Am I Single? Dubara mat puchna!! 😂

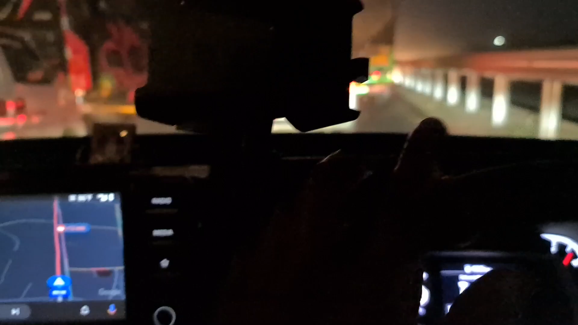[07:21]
अधा कि सोनी पत में मैं लोगों से मिल रहा हूँगा लेकिन जाम बहुत जाद है आप देखो पूरा लाल लाइन दिखा रहा है क्योंकि यहां पर